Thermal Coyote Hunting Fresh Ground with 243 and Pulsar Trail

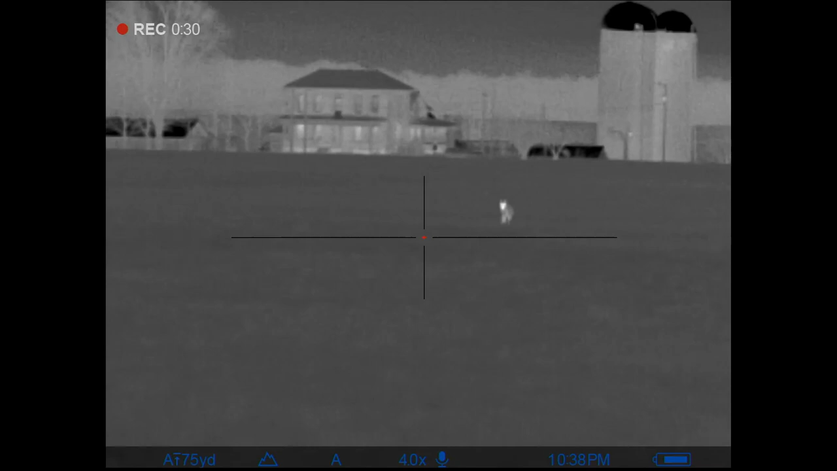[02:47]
Fuck, the house is right behind them.
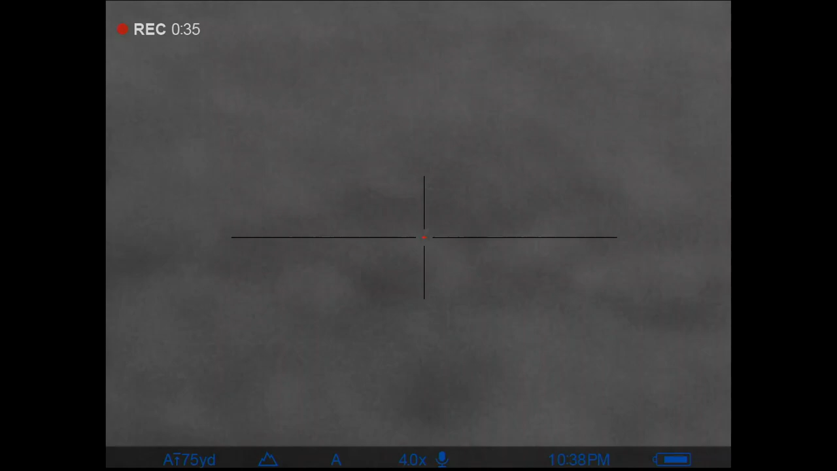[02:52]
To your left, they're super close. One got the wind.
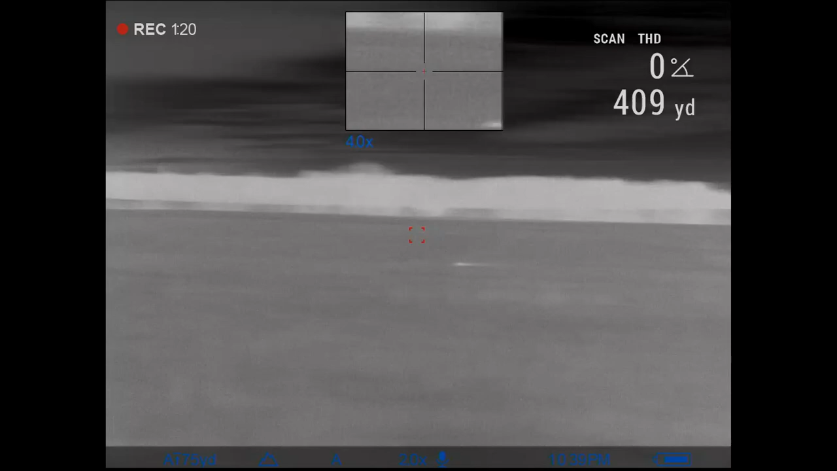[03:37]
Damn, it's 420 yards. Turn up this pup distress louder.
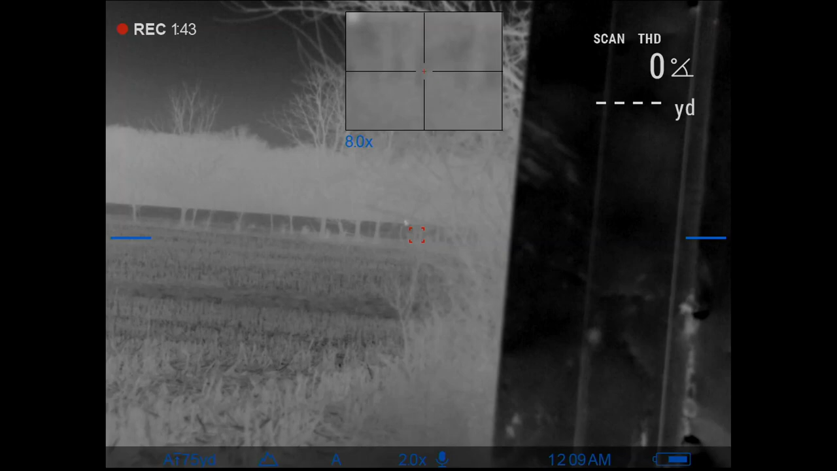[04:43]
The other one's farther to the right, coming in. Should be fine. I don't know why it's doing that.